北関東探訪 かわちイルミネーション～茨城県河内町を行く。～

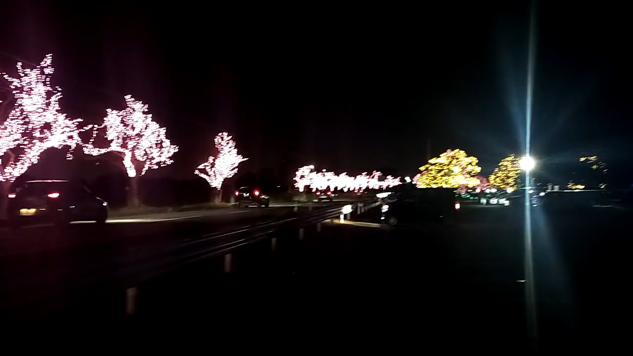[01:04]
うわーすごいねこれ川内水と緑の公園か何かっていう名前のところの公園が全部イルミネーションになってるというところで今日はそれを見ていきたいと思います